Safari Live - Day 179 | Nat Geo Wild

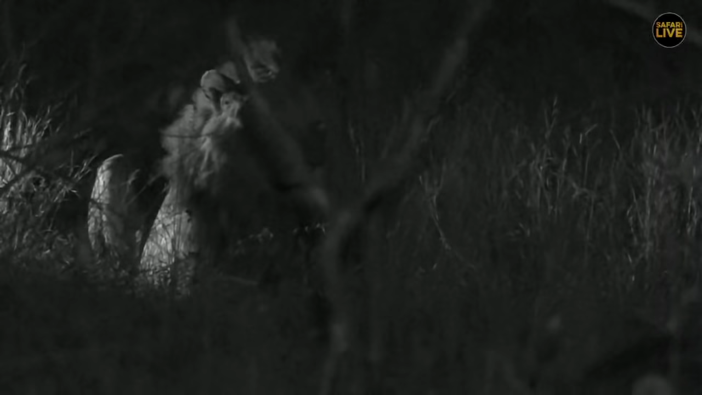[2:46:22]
but i'm feeling that they might call aren't you sends that's nearly nearly full moon
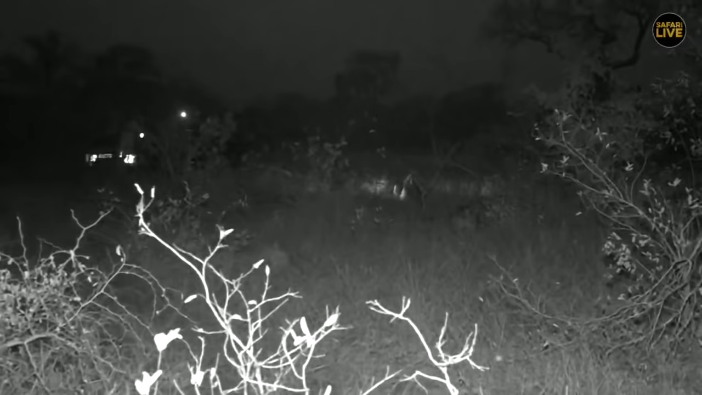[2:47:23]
okay well we're going to stay here with these guys and hopefully they're going to call while we wait let's go see what night critters tailors managed to scrounge out of the darkness no but funny that you mentioned that steve we're going to be driving down this long dusty road now because
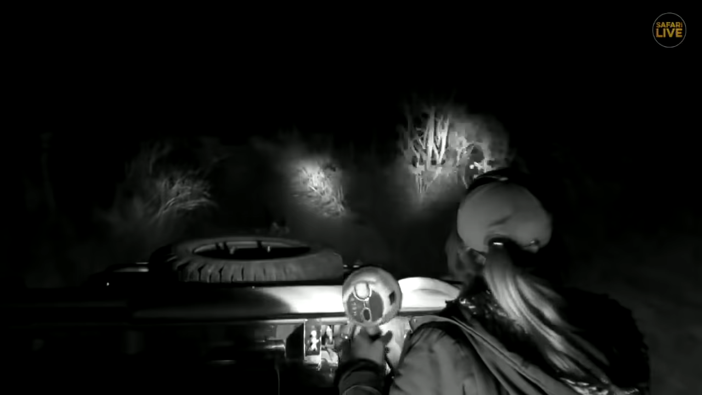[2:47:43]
remember a little while ago i was telling you every time i came onto this fire break for a bush walk we would see fresh evidence of porcupine lots of jenna civet and then
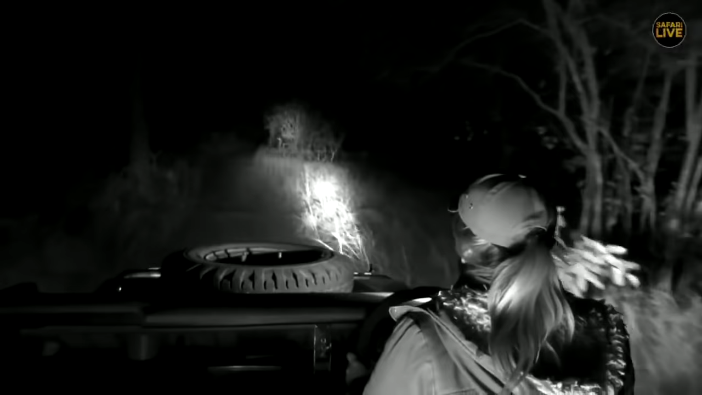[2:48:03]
see if we can't catch one of the many nocturnal critters that frequent this area
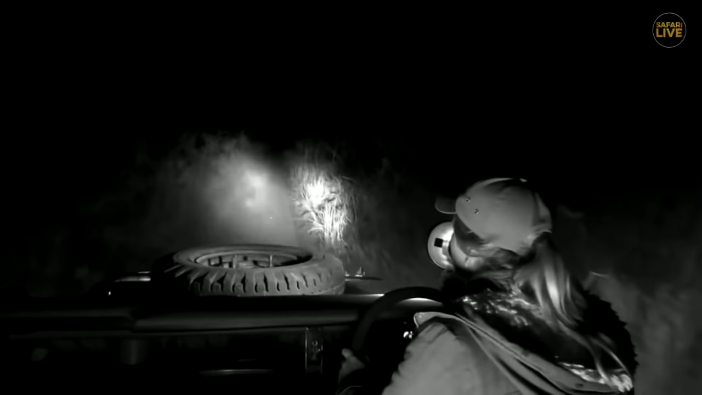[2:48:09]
there's something on the road that's a nightjar
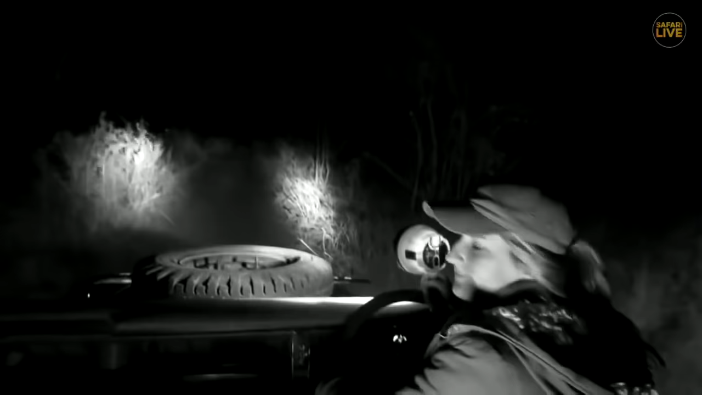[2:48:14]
there is a fire or maybe not even a fiery night neck nightjar could be a different nightjar we'll see if we can have a look at this this look like it's hawking insects at the moment just scan
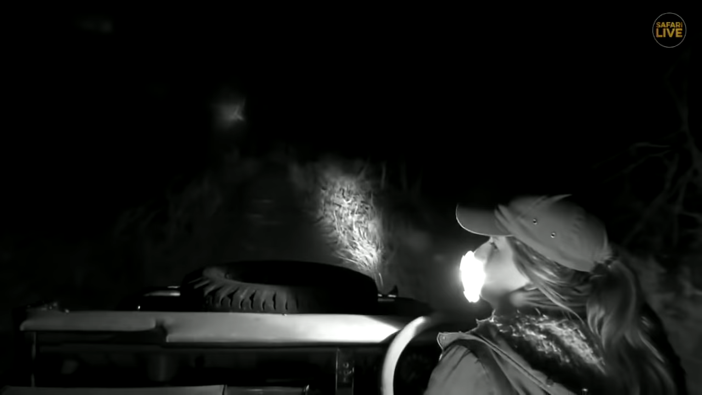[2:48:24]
off here until we get a bit close also good area for bush babies
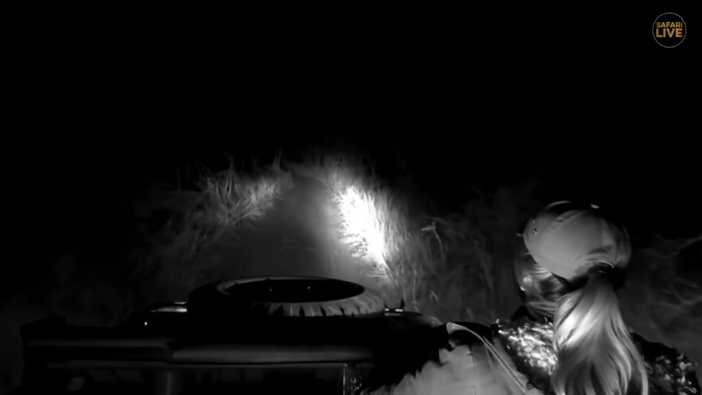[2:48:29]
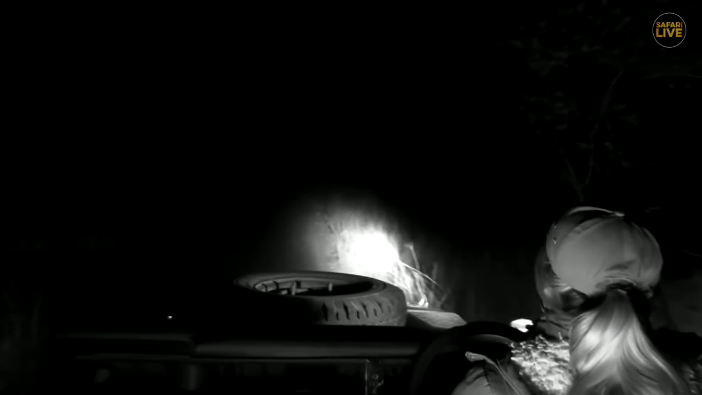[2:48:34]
you see it just there oh sorry there's a serious noise now
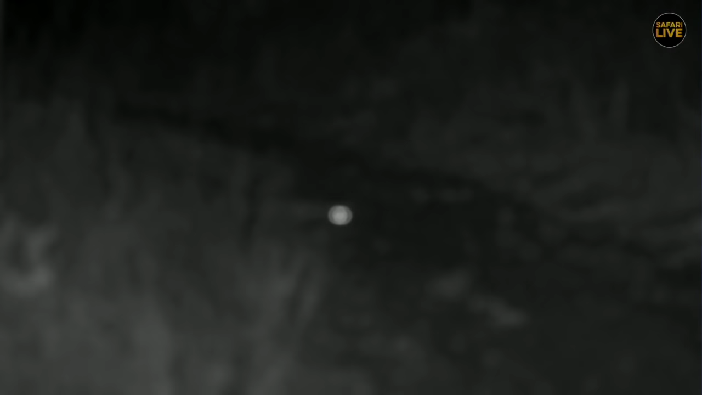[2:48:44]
coming from the vehicle i mean that is
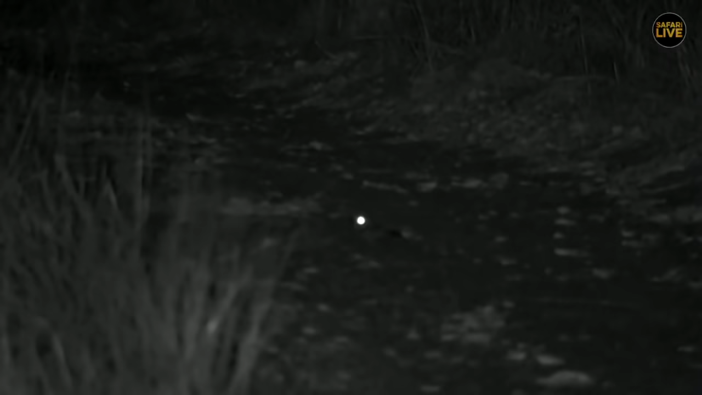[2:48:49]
a nightjar of sorts i don't know which one it is it's very difficult to tell
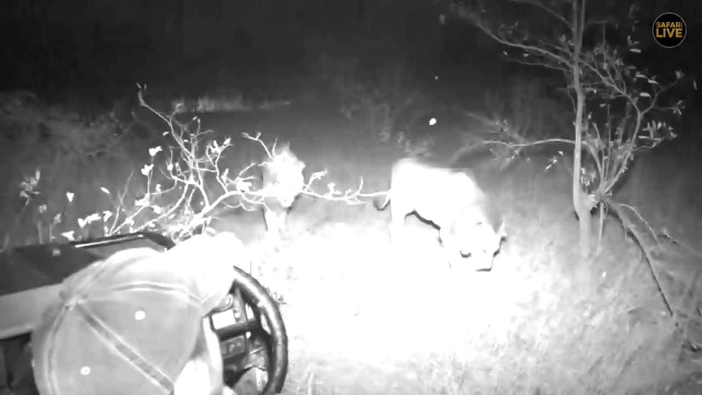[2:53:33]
big male lions walking past me right now you guys are enormous enormous
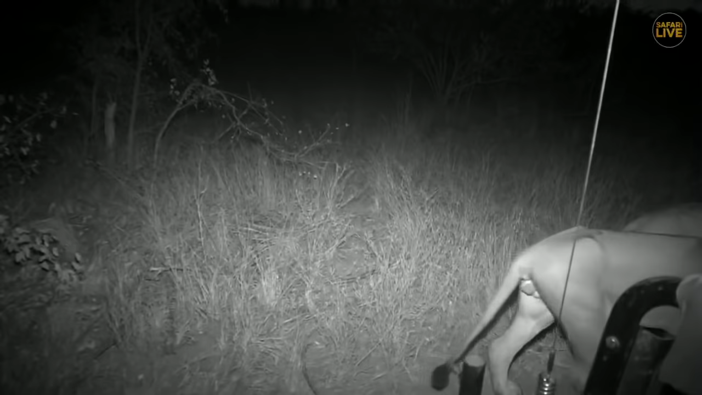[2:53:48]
did you see did you see that look he gave you sense i tell you folks you can do it a hundred times and it never gets old hey
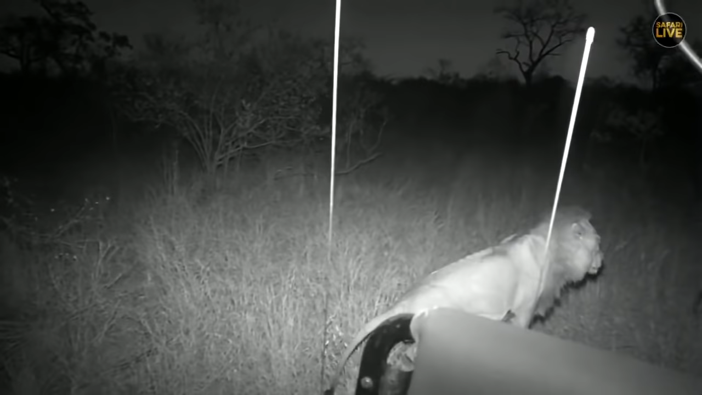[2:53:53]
busy scent marking again never gets old a lion walking past you like that is unbelievable to behold when you say it you get surprised when they when they roar at you when they roar at you you get surprised if they look at me like that my heart stops okay well we're going to reposition and in the meantime let's go over to taylor while we catch our breath
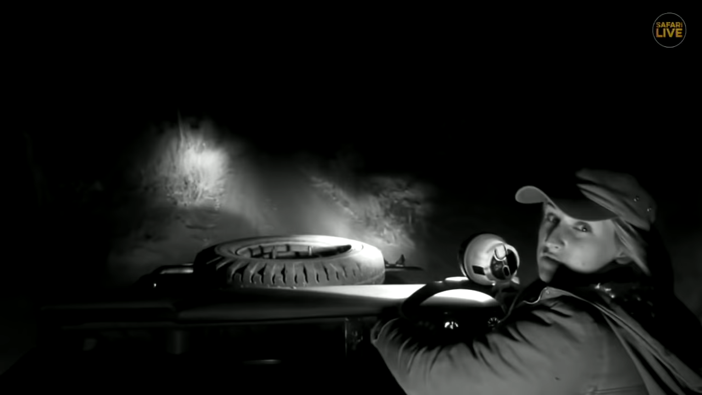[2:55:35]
first thing in the morning i'm going to race into that area and uh and try and find them again but they seem to get a head start on us though so maybe maybe i shouldn't head to their last position maybe i should try and think of it like a cheetah and head to
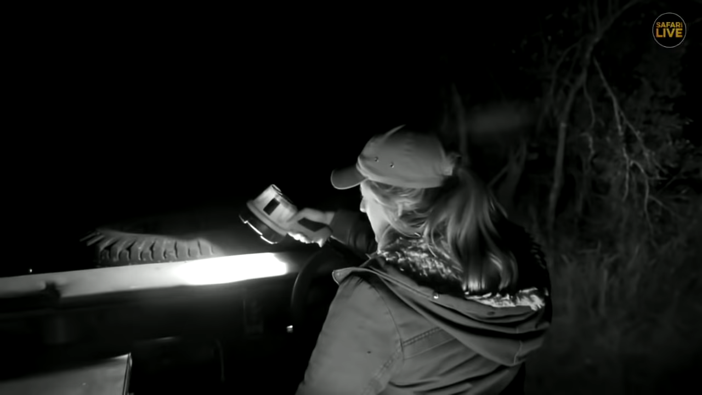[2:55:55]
some of those open areas i'm so sorry the insects keep getting me i want to show you look i was i murdered one already if you look
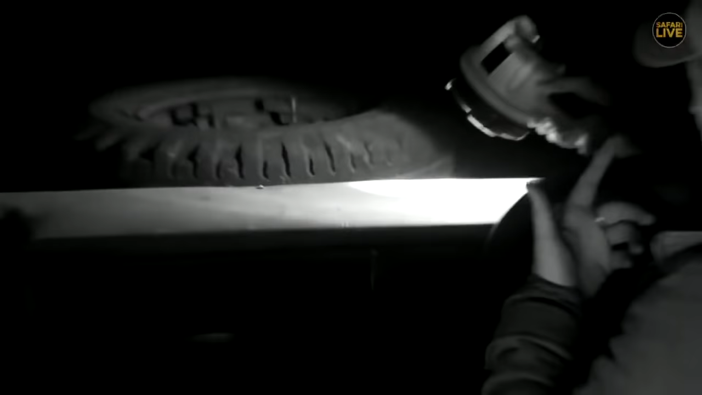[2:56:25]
lots of them about all of a sudden just just all of a sudden the last few nights have been so good they haven't been
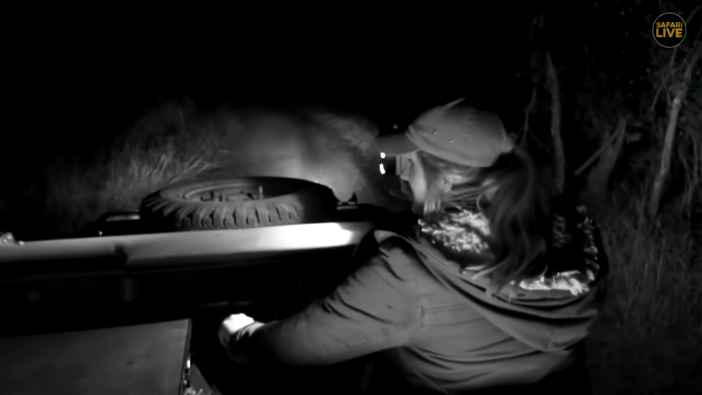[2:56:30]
any insects whatsoever but must have been a little a little burst
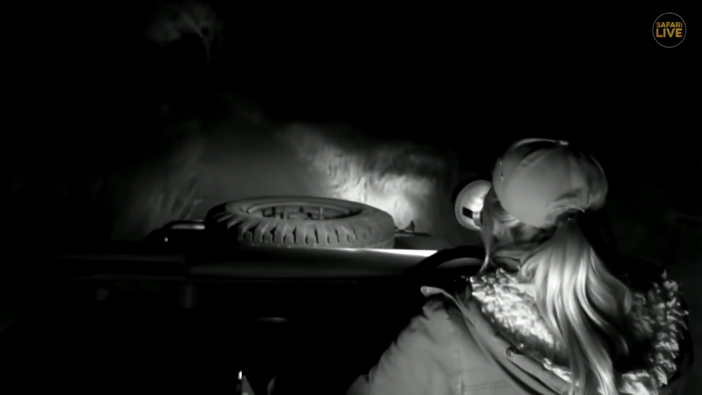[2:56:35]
and i can see them all flying around so i'm going to be driving around like this